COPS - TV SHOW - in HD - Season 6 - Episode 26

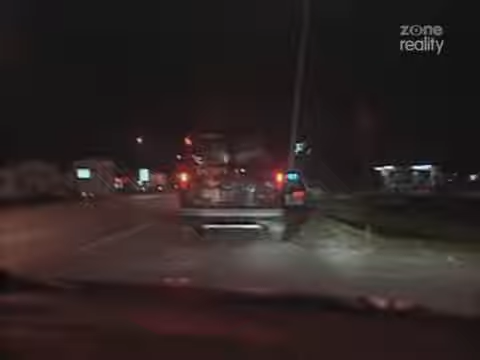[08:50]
These people are pulled up to the Goodwill box, 5700 West Washington Street.